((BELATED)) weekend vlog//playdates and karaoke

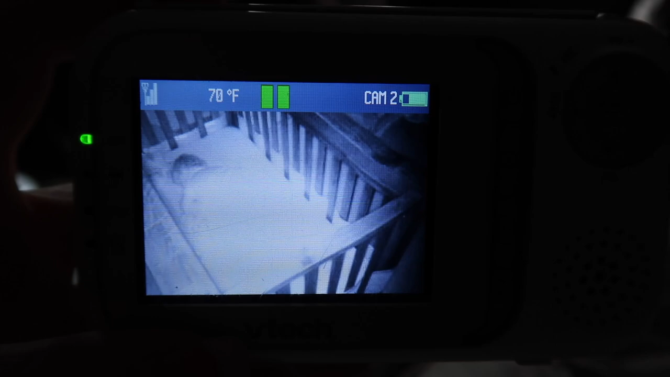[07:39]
So that is Miss Thing just sleeping away. And then this is Landon.